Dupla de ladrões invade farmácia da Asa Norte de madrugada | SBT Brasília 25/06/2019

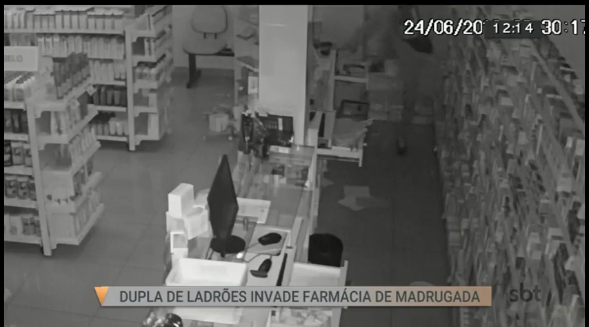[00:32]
A mulher continua a pegar os produtos das prateleiras. Ela utiliza um lençol para colocar tudo o que pode e vai embora. O homem sai em seguida. O prejuízo foi de 6 mil reais. A loja tem o alarme. O alarme foi acionado.